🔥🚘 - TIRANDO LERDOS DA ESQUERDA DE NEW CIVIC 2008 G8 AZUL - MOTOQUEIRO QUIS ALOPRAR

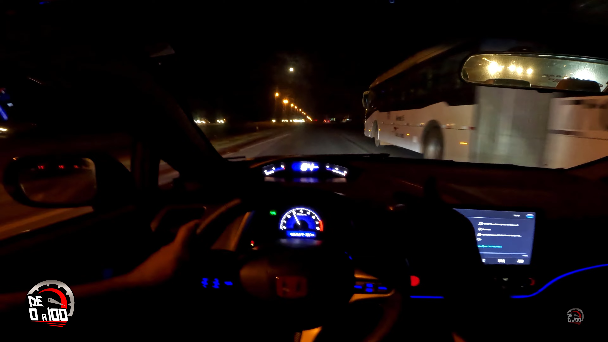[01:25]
já olhou no retrovisor, viu que a gente está aqui atrás, mas não sai da frente Aquele outro lero inteligente, esse aqui, olha só Segura, segura, segura meu filho, bora meu filho, vai do meio
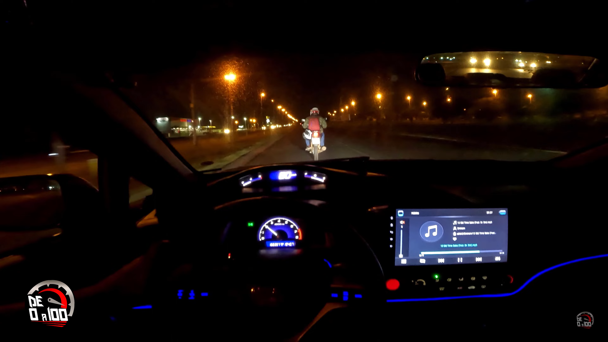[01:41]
Joga seta nele, joga um farolzinho alto aí nele E ele está vendo que a gente está aqui galera, ele não sai da frente porque não quer Vou até dar uma afastada dele aqui, deixar ele esticar um pouco É errado demais andar colado desse jeito aqui né Mas ele viu, vocês viram que ele viu, ele olhou no retrovisor, viu que eu estava aqui atrás dele, mas não quis sair Esse é o famoso ignorante,
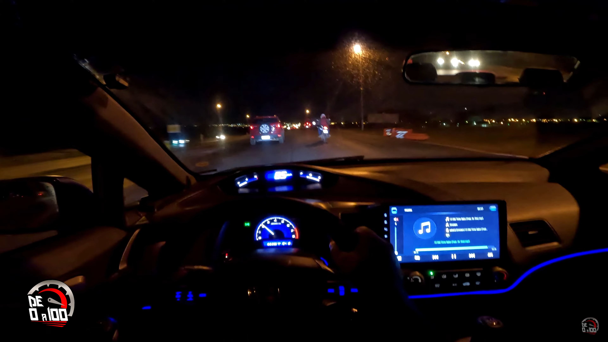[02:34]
É o que eu falo galera, vai entrar, vai entrar, não vai entrar O problema é que essa pista aqui galera, está muito perigosa Pelo seguinte, como vocês podem observar Eles estão, não sei se vocês vão conseguir enxergar no vídeo Eles estão reformando, eles estão recapiando a BR-070 em alguns trechos E não estão com as faixas pintadas Então a pessoa que vai na pista aqui, ela fica desnorteada, fica meio sem noção E galera, a EcoSport saiu da frente Agora vamos colar de novo nele, vamos colar no motoqueiro de novo O dono da faixa da esquerda, motoqueiro é o dono da faixa da esquerda
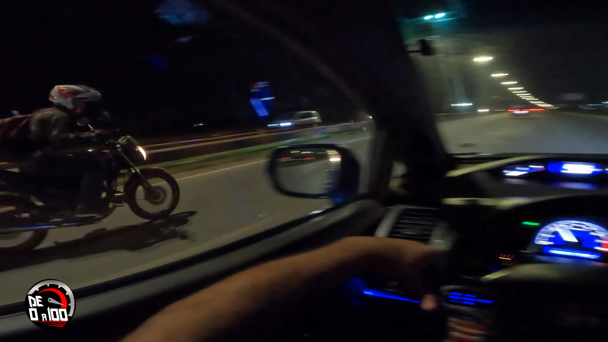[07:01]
Dono da faixa da esquerda Aí agora ele vai querer acelerar Para acompanhar Olha só Aí ele vai querer acelerar Para acompanhar Aí eu vou deixar ele passar De novo Deixa ele passar Eu quero filmar a cara dele Quero olhar para a cara dele Deixa ele passar Quero que ele passe Ele não vai passar não Então vamos embora Tchau Você viu que ele olhou Que ele estava de pirraça É um
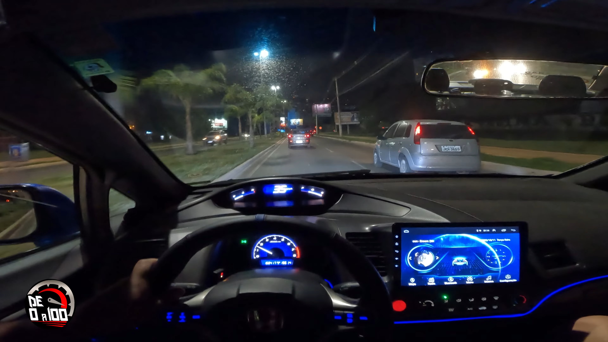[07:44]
Dar uma passada bem rápida Aqui para vocês verem Como é uma cidade Bem legal Uma cidade bem diferente Rodeada Cercada de prédios Para quem curte Morar Em apartamento Morar em Em edifícios É um prato cheio Meus amigos Aqui é uma cidade bem legal Uma cidade bem Bem moderna Na época que eu me formei Em engenharia civil Galera Que para quem não sabe Muita
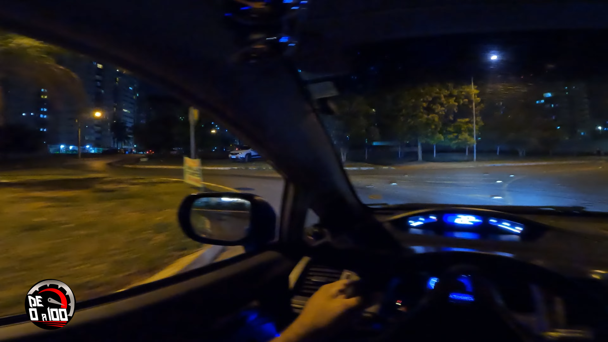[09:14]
Vamos entrar aqui Fazer essa rotatória aqui E vamos Para o meio dos prédios Aqui nesse Condomínio Meus amigos Aqui o bacana é isso Galera Aqui normalmente Os condomínios Eles são mais ou menos assim Eles tem Eles são cercados Por uma pracinha Igual essa daqui
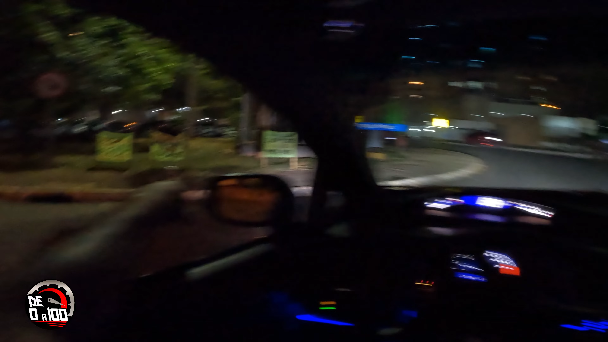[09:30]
E normalmente É como se fosse Uma viela Para quem não conhece Uma viela É como se fosse Uma rua Sem saída Ou seja Eu entrei por ali E vou ter que sair Por ali também Só tem prédio Onde você olha É só prédio Muito massa Se você curte Esse tipo de vídeo Aqui meu camarada Já se inscreve aqui No canal E compartilha ele Com aquele amigo Que curte vídeo Também do mundo automotivo Aqui você encontra tudo No garagem de 0 a 100 Galera Aqui vocês encontram Review,